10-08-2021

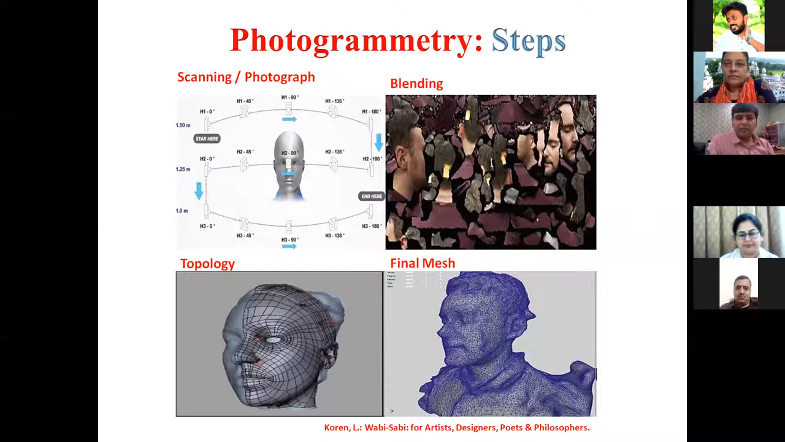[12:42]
And then finally, a mesh network-like structure was generated, which is having a number of triangles to quantify and to measure the distances of interest of the object photographed or scanned using the technique. Now there is a basic difference between a 3D photograph and a scanning procedure.
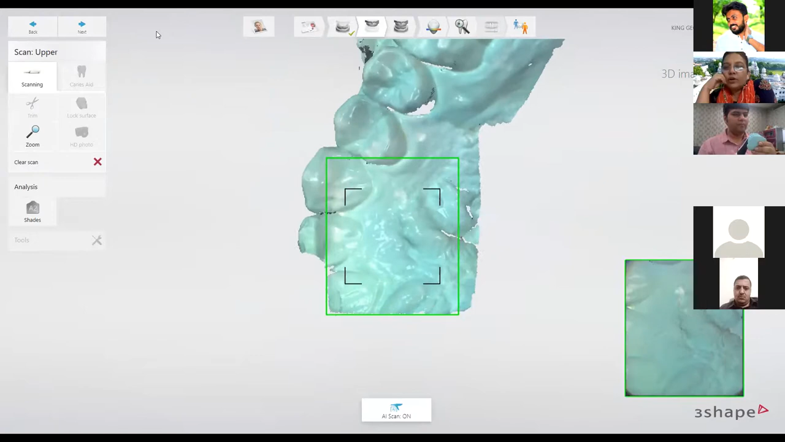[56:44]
We actually want to scan the dental arches in the oral cavity, in the mouth only.
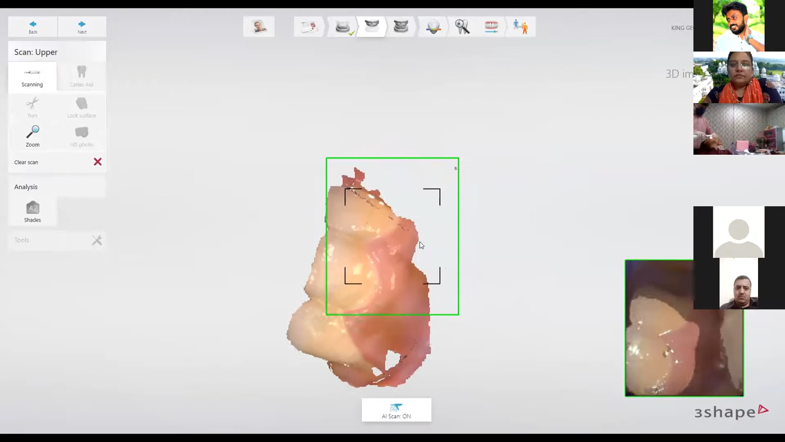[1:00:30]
The red box shows that we are moved in the wrong direction, and so it is not able to stitch.
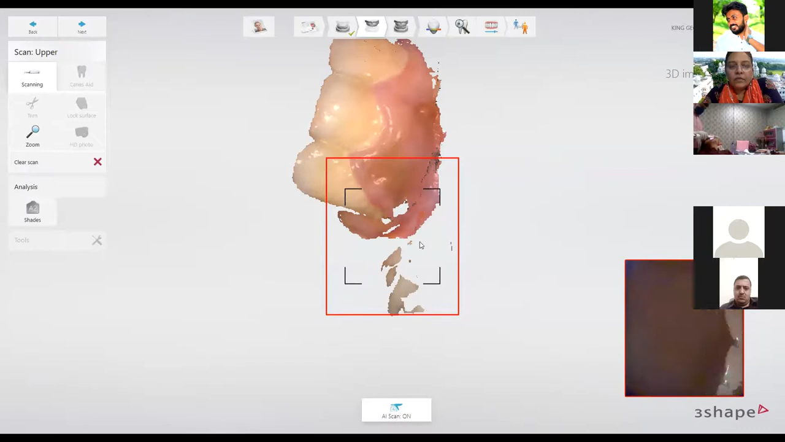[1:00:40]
When the green part is there, it shows that the stitching is performed in the right way, and we are having the. Also, there is an audio. So, if it is continuously.
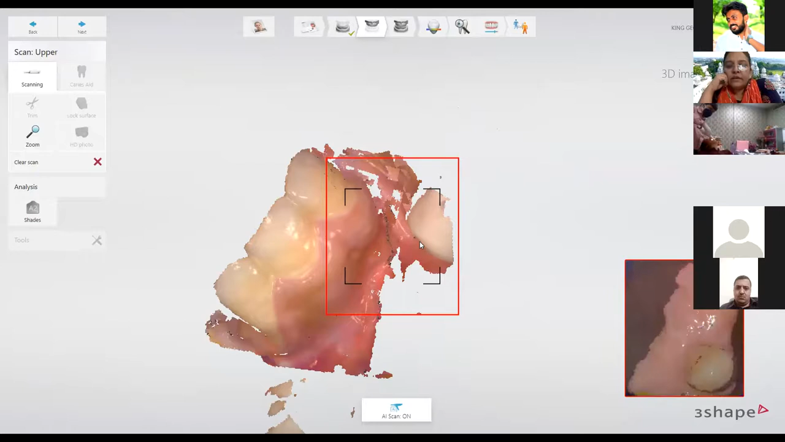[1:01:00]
Yeah, we remove it from the speaker right now, or else it would be disturbing. So, yes. But there is audio also, that if you are not looking at the screen, that audio will help you know whether you are scanning or you are stuck up.
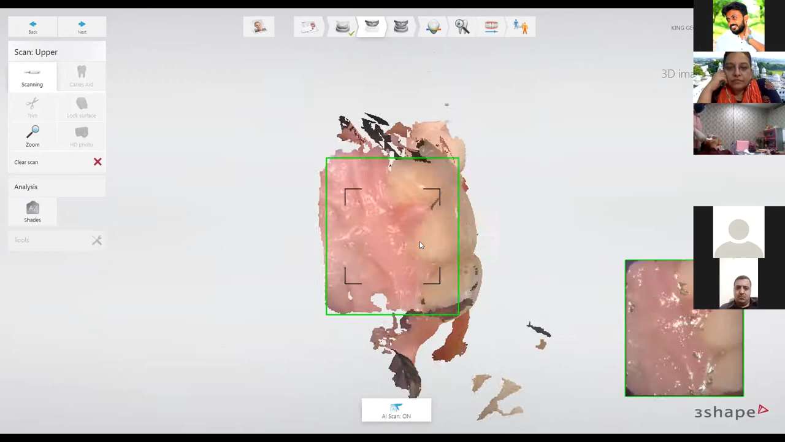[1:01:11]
You can appreciate the palate part. Finer details can easily be reported.